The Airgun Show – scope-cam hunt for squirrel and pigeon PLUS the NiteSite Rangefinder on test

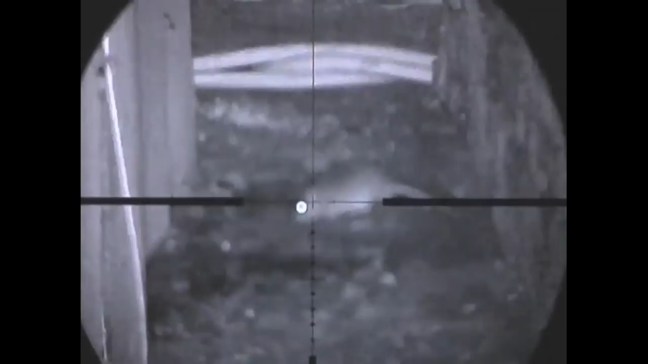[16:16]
A great thing about this rangefinder is the fact that it mounts directly to the Night Sight Scope clamp,